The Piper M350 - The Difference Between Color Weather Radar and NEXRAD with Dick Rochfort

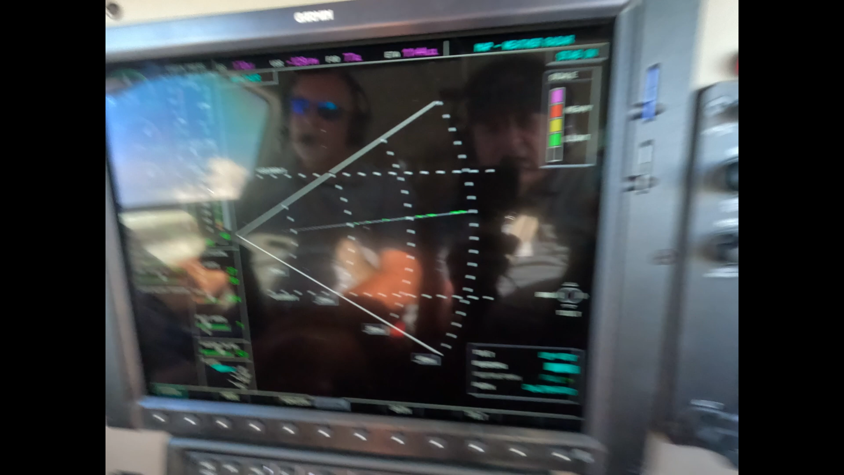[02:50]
which will allow us to see a slice of sky in front of our track over the ground.
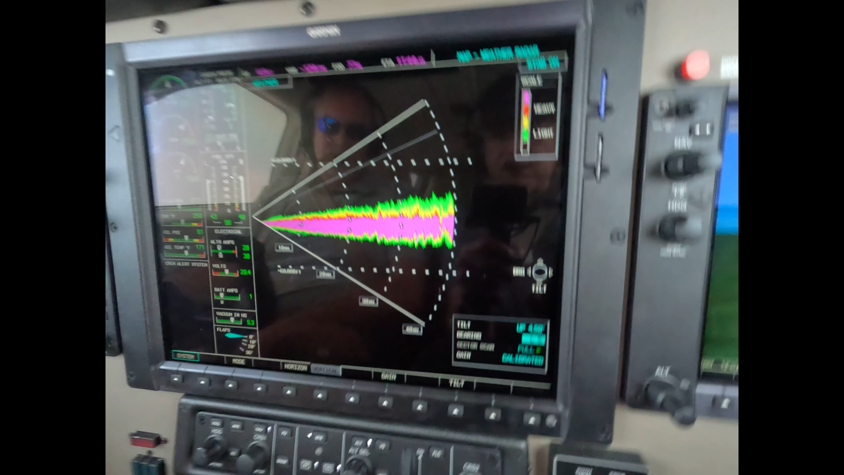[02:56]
And there's a little light rain here about five miles away,
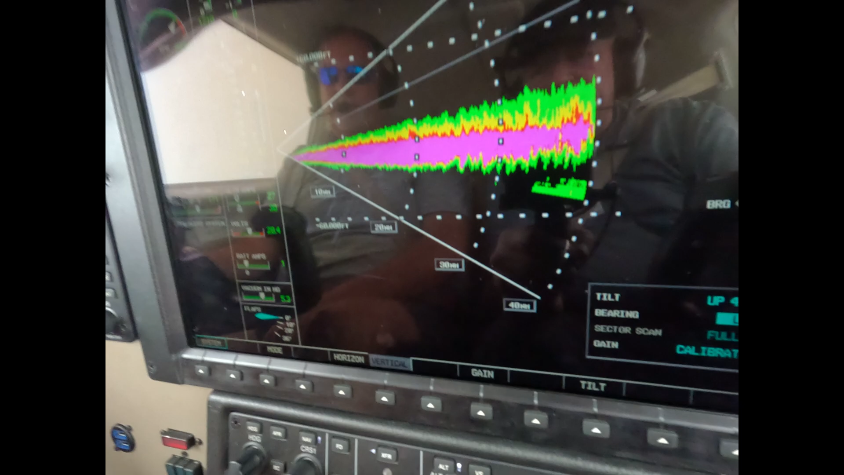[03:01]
which is probably what we're flying over right now. It's a little bumpy again, but there you have it.
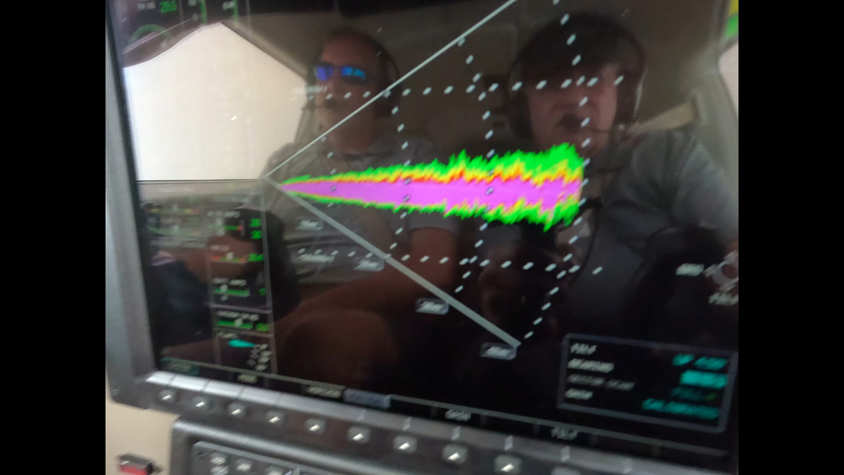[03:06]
So XRAD doesn't paint clouds, and radar doesn't paint clouds.